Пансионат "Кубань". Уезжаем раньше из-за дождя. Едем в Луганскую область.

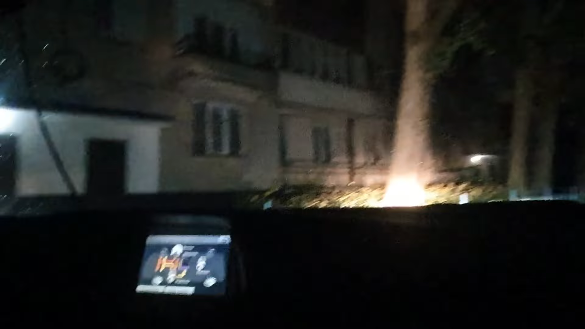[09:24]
мы приехали просто мы едем ездить выехали здесь приехали
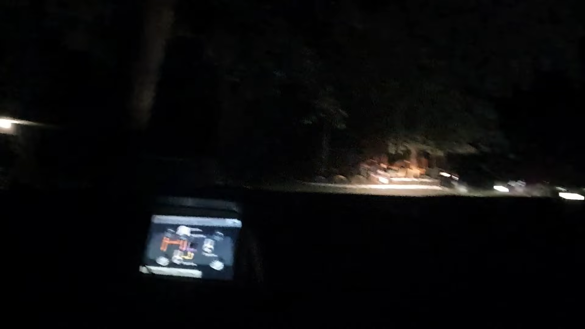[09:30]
12 часов мы ехали очень долго до ехали и дождик уже накрапывает ни одного фонаря здесь не горит здесь о фонарях не слышали на в том году горела улица всяко по которой мы ехали когда в этом году они решили что хватит экономия должна быть экономной вот сынок вот здесь жил твой папа вот в этом подъезде вот
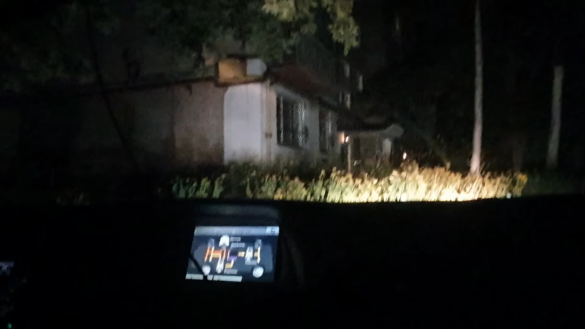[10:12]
вот и я о чем здесь так много света что вообще ничего не поймешь я думала я взяла корм тут уже котик нарисовался но вы его не увидите да я даже пальцем на него не могу показать потому что темно да да